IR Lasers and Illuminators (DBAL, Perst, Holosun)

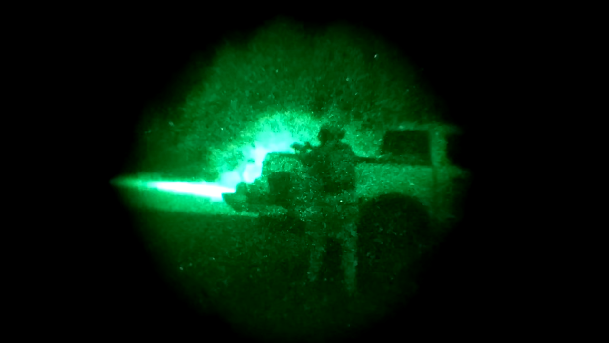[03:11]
out to about 50 yards anyway the d-ball i2 can be used with the fire button on top of
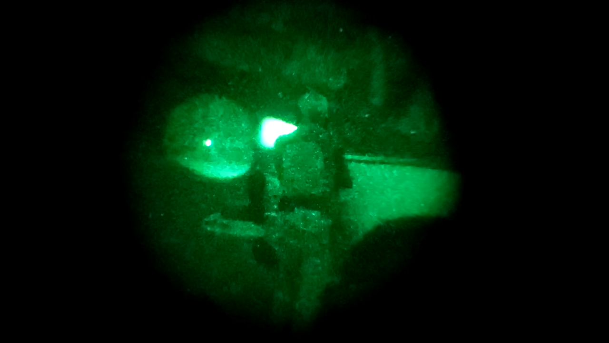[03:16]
the unit instead of a remote switch but a switch is recommended for
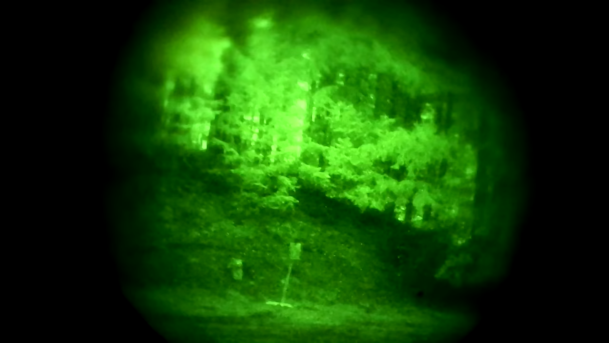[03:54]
ir laser illuminator these are available with
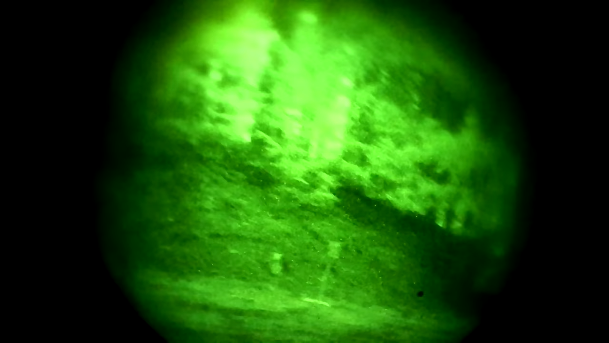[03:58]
laser as indicated by the letter on the end of the model name i don't really
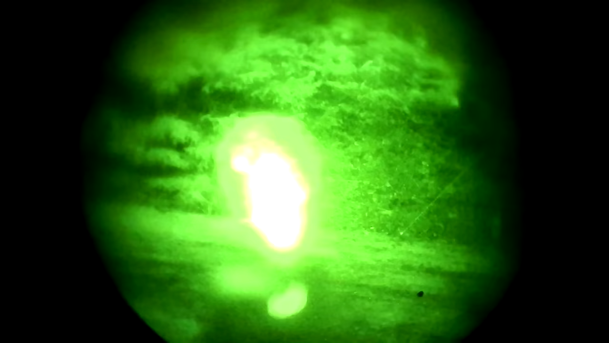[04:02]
care either way but the red
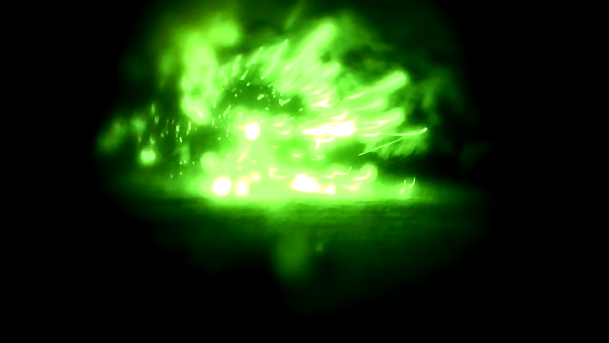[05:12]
with the illuminator you do get that vis
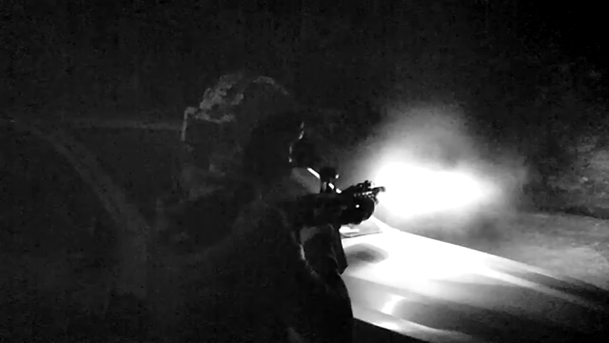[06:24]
surefire scout light body either a 300 or 600 with the surefire km1e dual mode head rotate the light bezel to switch between visible mode ir mode or safe in ir mode the vampire light has a huge amount of spill illumination it is much brighter
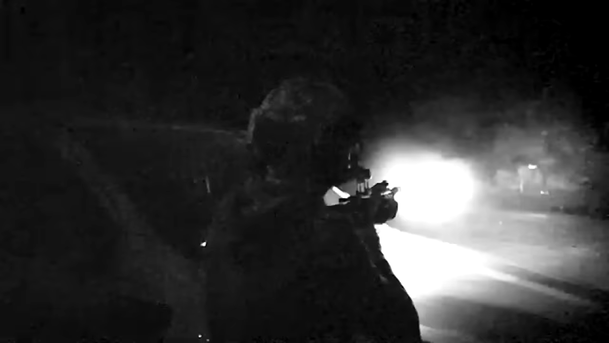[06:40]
and with a much wider pattern than the civilian power laser-based illuminators
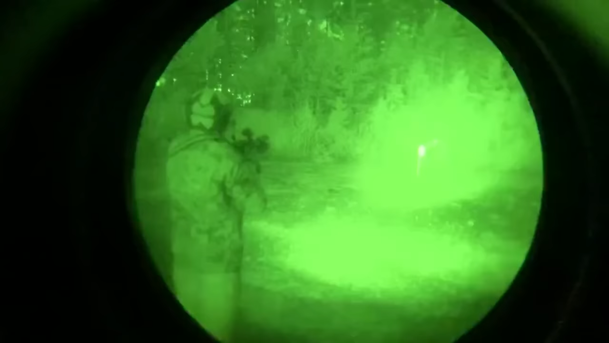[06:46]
this thing seems pretty impressive until you pull the trigger the huge light spill causes two problems
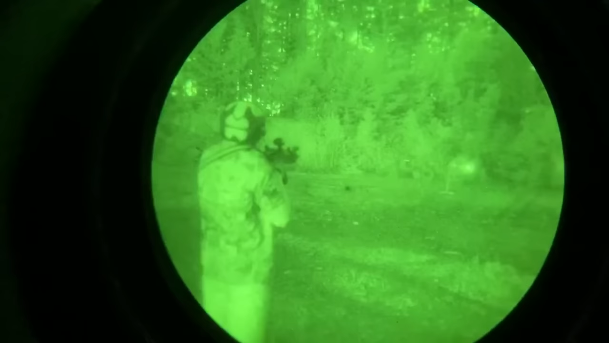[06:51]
one problem is that it illuminates everything around you which isn't super tactical and may also cause your envy device to automatically dim kind of counterproductive if you're trying to
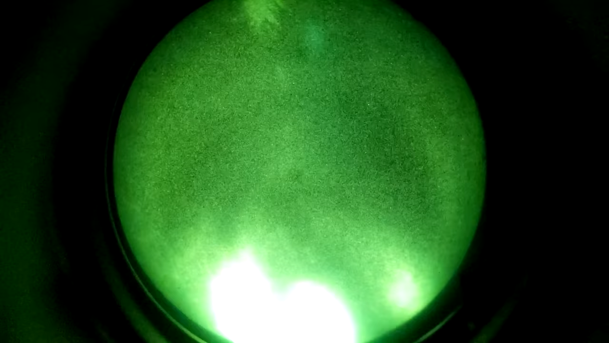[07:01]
id a target far
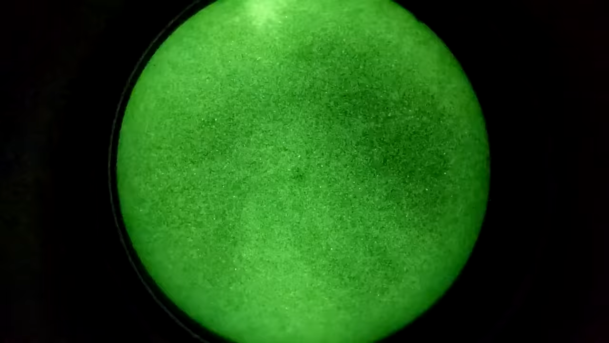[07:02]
away
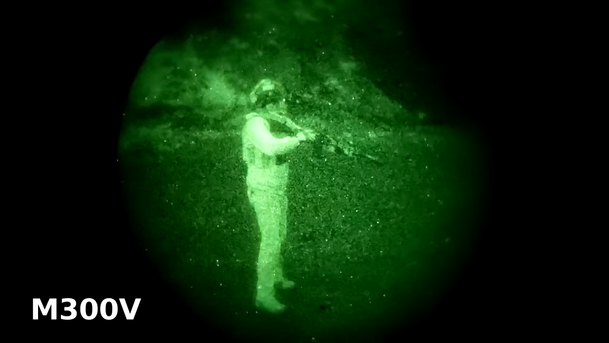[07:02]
no matter how much you're lighting up the far away target you're lighting up the grass at your feet even more
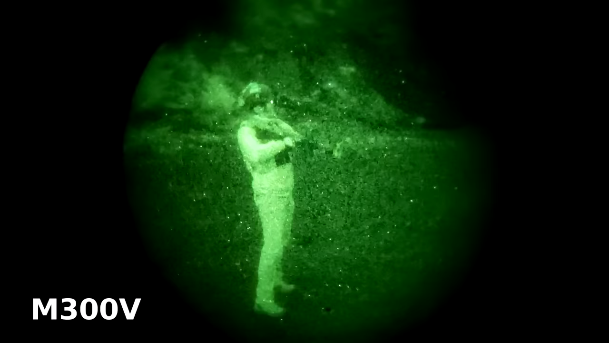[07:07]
and
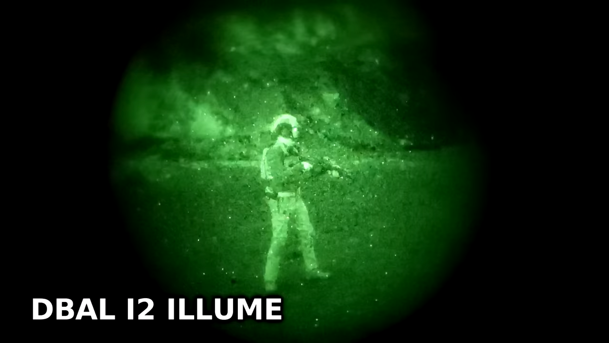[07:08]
the grass is much bigger it takes up a lot more of your intensifiers field of view and therefore you
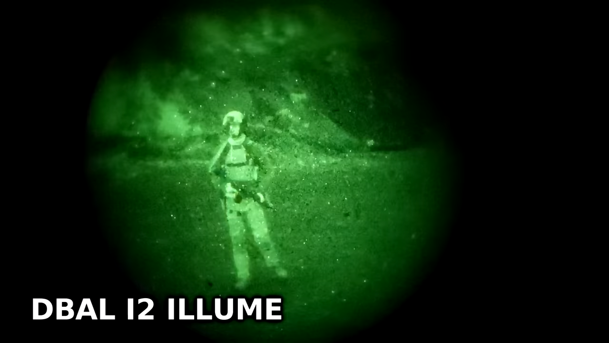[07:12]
get auto
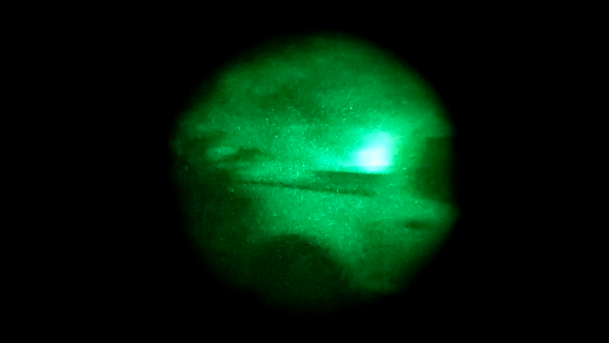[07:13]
brightness auto gain and auto gating all
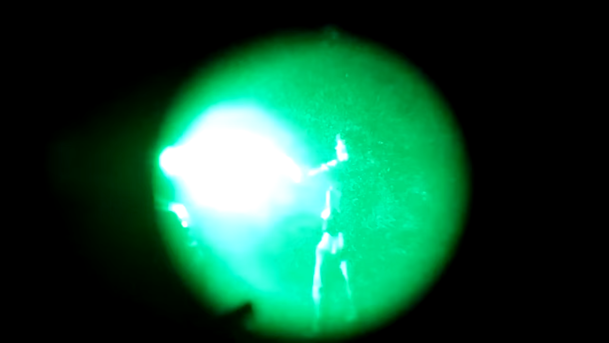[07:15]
competing to see who can ruin your fucking day the
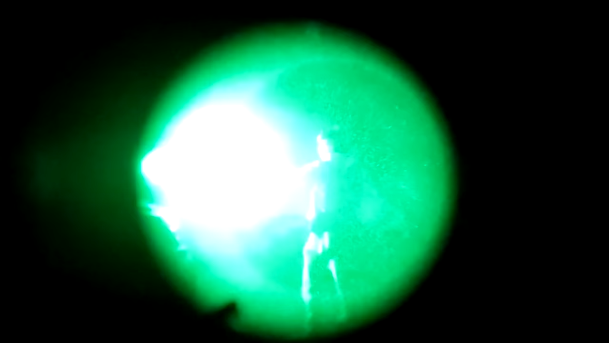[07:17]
fastest
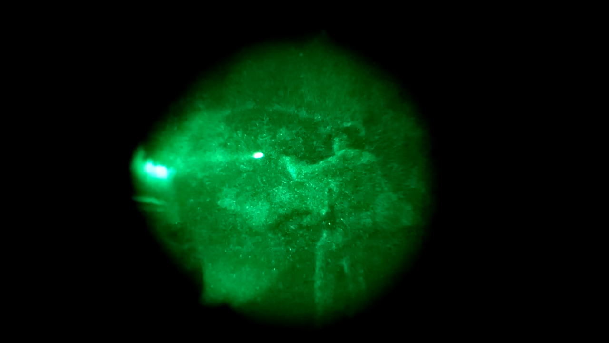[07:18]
problem number two all of that spill illumination is going to reflect badly off of the gun smoke every
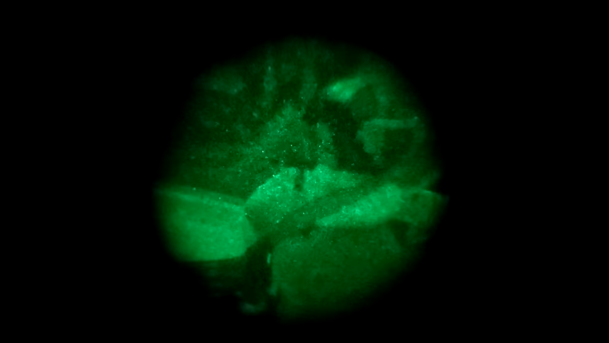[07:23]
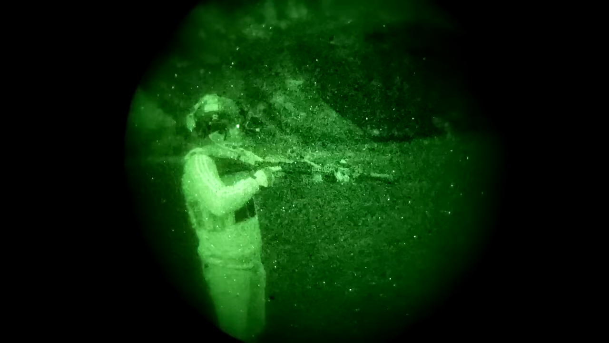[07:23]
time you pull the trigger like driving with high beams on in the fog the narrower more focused laser-based illuminators we've tested do not have that problem in some of the footage of us using the surefire
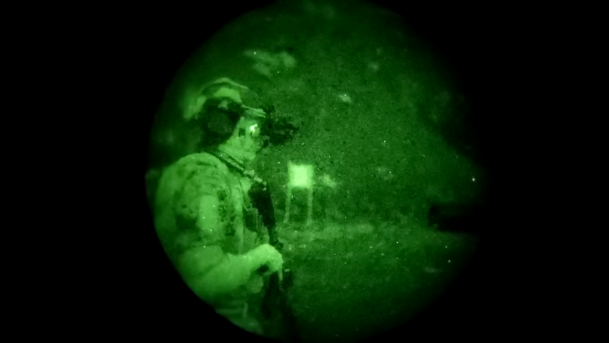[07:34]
ir head you might notice us sidestep after taking a shot that's not some cool tactical get
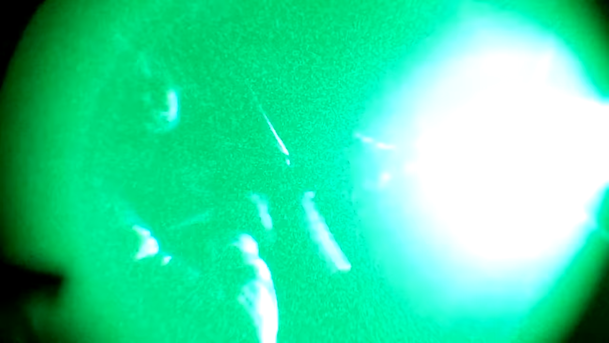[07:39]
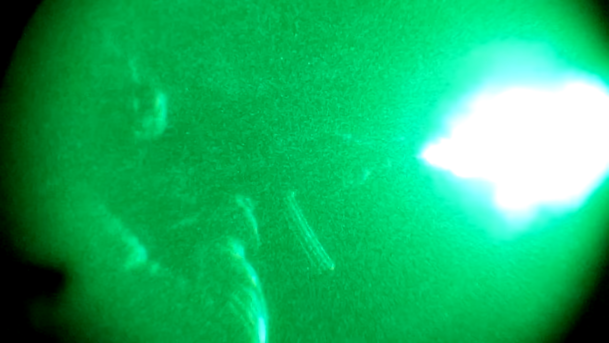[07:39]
off the x that's just us trying to get away from our own blinding cloud of smoke the last problem is one
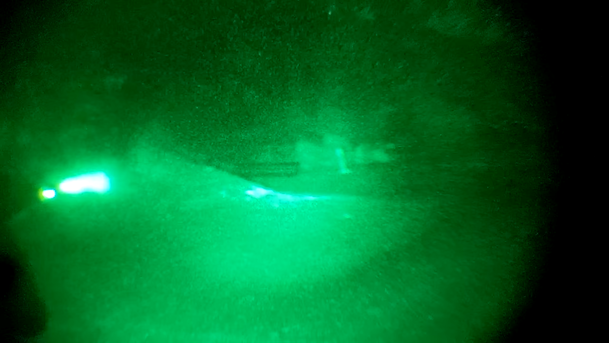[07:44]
of controlling your pileup of devices hanging off of the end of your gun i mostly tested the surefire vampire paired with the holosun 117 with both devices slaved to a unity